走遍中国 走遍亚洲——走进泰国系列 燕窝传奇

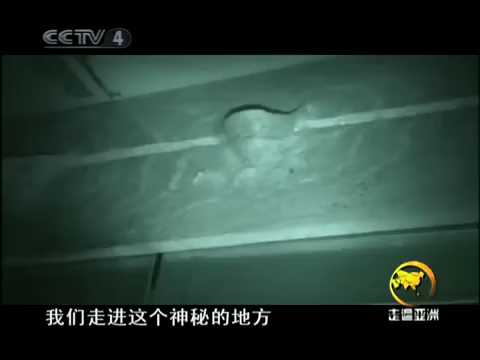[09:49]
我们看到这一个个白色的小盏就是燕窝。
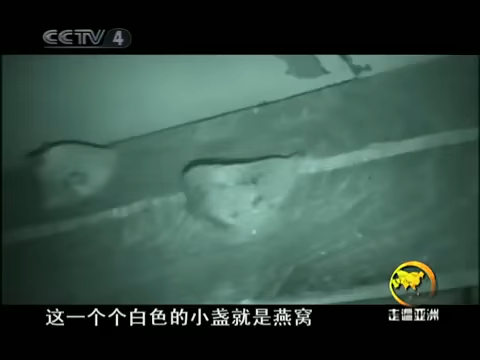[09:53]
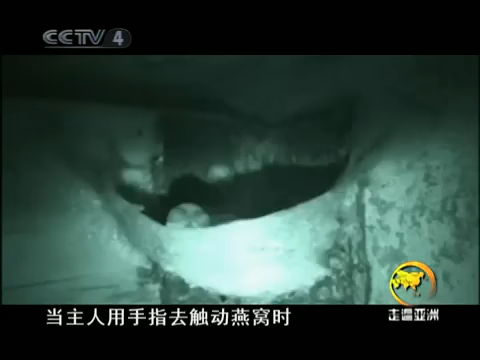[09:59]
当主人用手指去触动燕窝时，里面刚孵出不久还没有睁开眼的小燕子就晃着笨拙的脑袋张开了大嘴，以为是燕子妈妈回来喂食了。
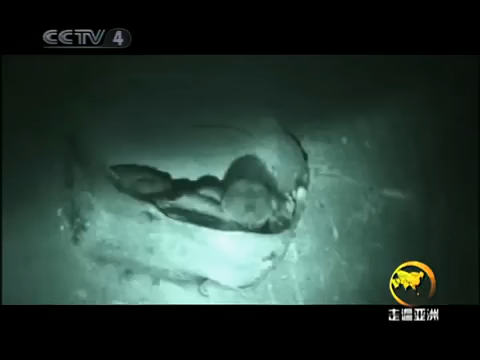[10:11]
主人告诉我们，金丝燕经常会在海边的建筑里筑巢，